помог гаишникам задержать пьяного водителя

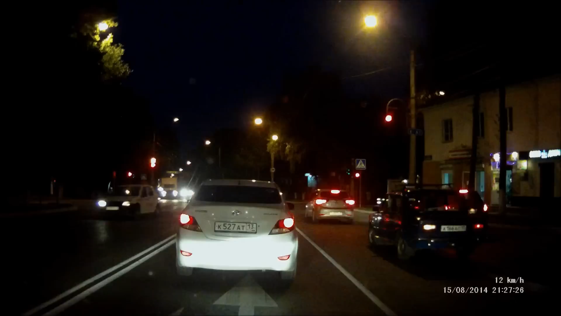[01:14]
Сейчас еду по Полежаево на перекрестке с улицей Титова. Синяя тройка А166АС. Неадекватный водитель, сейчас совершенно пьяный. Выезжал на встречку через две сплошные. Чуть не ударился в задницу в другую машину. Вот на регистратор мне записал. Вот сейчас он передо мной. Глохнет, дергается, стоит. А166АС. А какая машина? Синяя тройка. Ватс из 1.03.